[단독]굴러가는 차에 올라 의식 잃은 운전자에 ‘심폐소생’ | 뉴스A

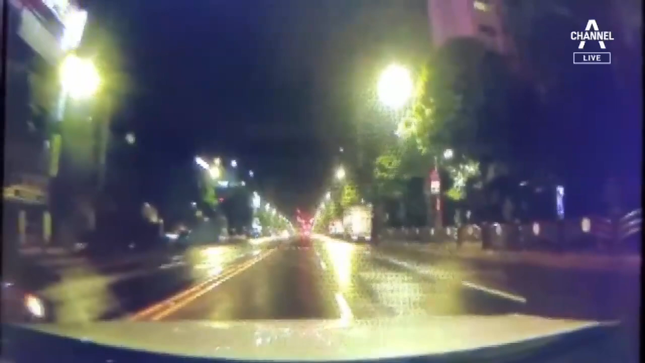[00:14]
비오는 밤 소형 승용차가 중앙선을 물고 천천히 앞으로 나갑니다. 30대 남성 유명한 씨가 종종 걸음으로 차량 쪽으로 다가갑니다. 열린 창문으로 손을 넣어 운전석 문을 열더니 급히 차를 멈춰 세웁니다. 유 씨는 교차로에서 자회전 신호를 기다리다 은색 승용차가 교차로를 느릿느릿 통과하는 걸 발견하고 뒤따라 왔습니다.